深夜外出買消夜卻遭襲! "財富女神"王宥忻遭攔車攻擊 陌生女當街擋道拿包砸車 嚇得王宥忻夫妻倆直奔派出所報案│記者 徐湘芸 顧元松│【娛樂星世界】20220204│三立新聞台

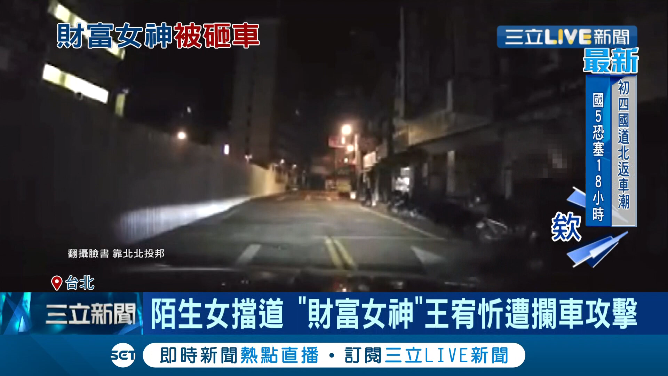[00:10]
赶快开！ 女子二话不说，拿起包包就往车窗砸，被吓了好大一跳的女乘客就是她。